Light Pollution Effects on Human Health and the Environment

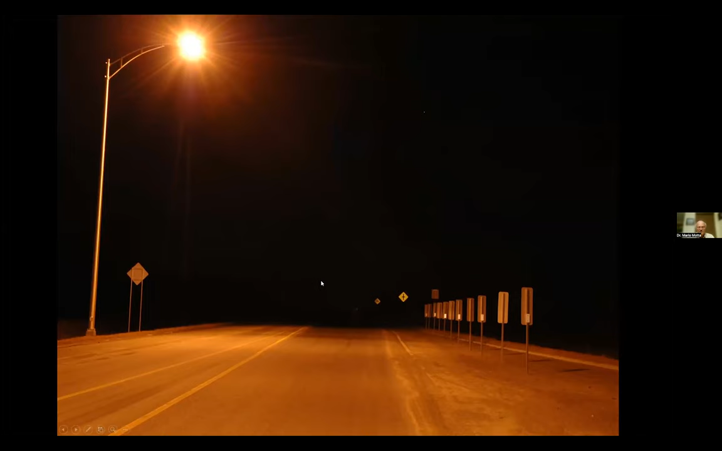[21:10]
So many intersections, this is the beginning of an intersection in Quebec, have unshielded, whoops, sorry, have unshielded lights. And what happens is, if you're driving along, I don't know why that's advancing on its own, right? If you're driving along, because of this, you're blinded as to anything down the road. So there could be a deer, an auto accident, or a person standing in the road, you wouldn't know until you hit them.